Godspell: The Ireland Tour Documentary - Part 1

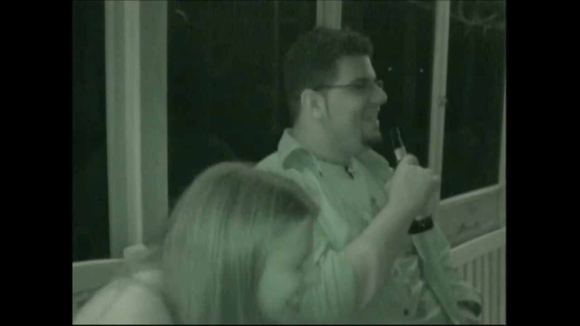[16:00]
Well, the humor that's that. Making up. Right out of the room. What's her name? Where does she live? Can I speak to her? Yeah, no. I was actually going to say, I'm like, there was someone like you when I was in high school. You were like the Offering. Yeah, I know. By the way, he's using night vision now. So. Oh god, I can't believe I didn't think of night pick mode. My favorite thing on this freaking camera. What I love about it is he actually calls it night pick mode. We did this whole thing where we went to Checkers one night. He's like, night pick mode!